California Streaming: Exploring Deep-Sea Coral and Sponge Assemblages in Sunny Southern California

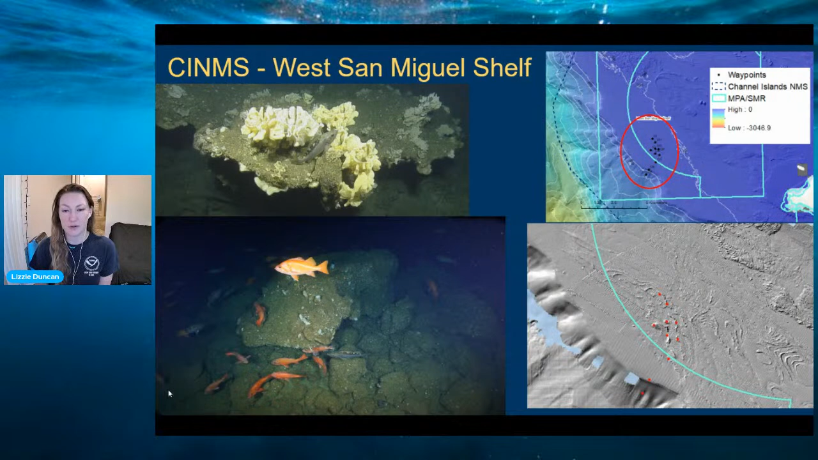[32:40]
including raw fish in the lower left-hand corner, which this is in an MPA. And so, it was exciting to see the size and the number of fish that are living in here. It lets us know that we're protecting the right places. And you can see in the upper left-hand corner that fish really associate with corals and sponges as a form of habitat.